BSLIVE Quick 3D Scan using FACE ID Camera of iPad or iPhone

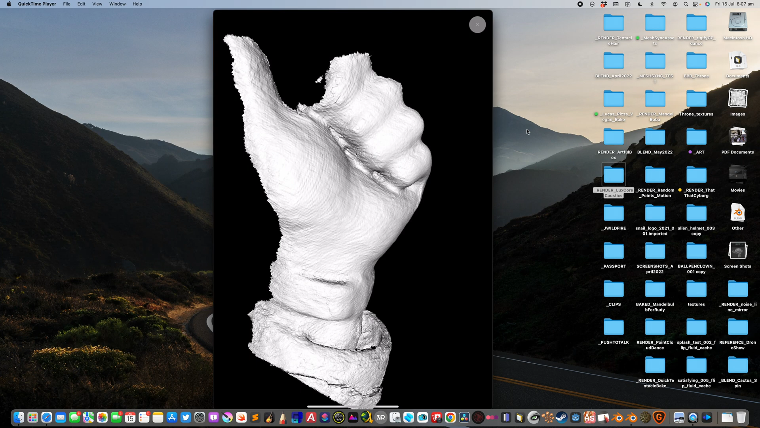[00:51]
The Face ID is actually higher resolution and it's easy to do. So you can see I'm gonna try very quickly.